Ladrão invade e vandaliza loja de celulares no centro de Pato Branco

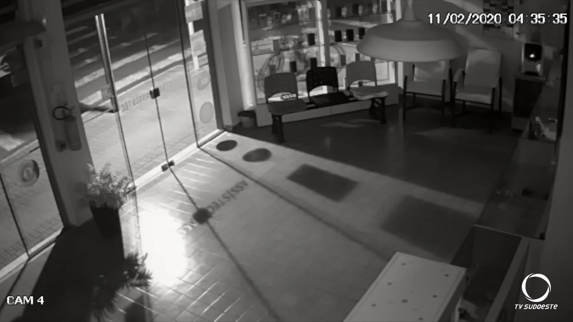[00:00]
As imagens liberadas pelo proprietário mostram o momento em que o criminoso utiliza um bloco de concreto para estourar os vidros. Primeiro ele tenta na porta, mas o vidro resiste.